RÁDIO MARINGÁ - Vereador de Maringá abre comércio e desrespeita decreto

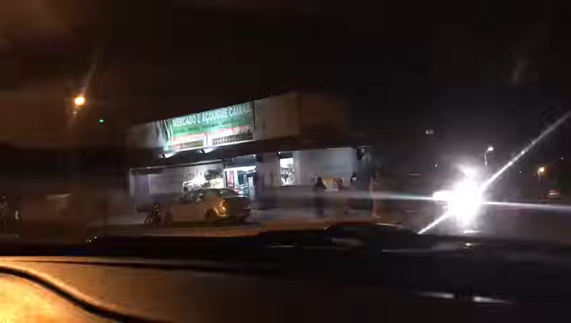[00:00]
Boa noite, gente. Eu sou comerciante daqui de Maringá. Olha isso, são 7h15 da noite, domingo, dia 28 de junho de 2020. O Chico Cayano, vereador de Maringá, está com o seu comércio aberto. E como vocês podem ver, não para de entrar, gente.